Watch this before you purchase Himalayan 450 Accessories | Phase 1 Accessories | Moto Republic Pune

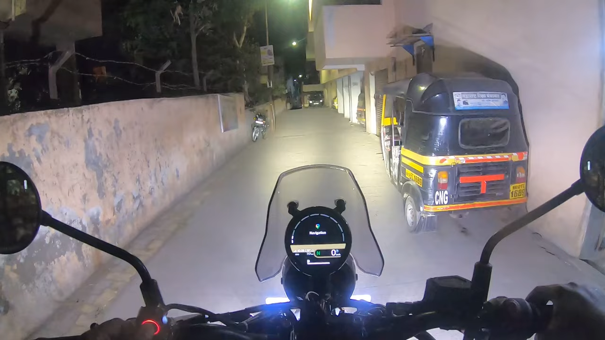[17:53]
वाह, पूरी गली रोशन आ गई, देख रहे हो कितना डिफरेंस है, मतलब ये देखो पूरी गली चमक रही है। गाइस, अभी मैं घर आ चुका हूँ, बहुत लेट हो गया था उधर, लाइक 10 तो उधर बज गए थे।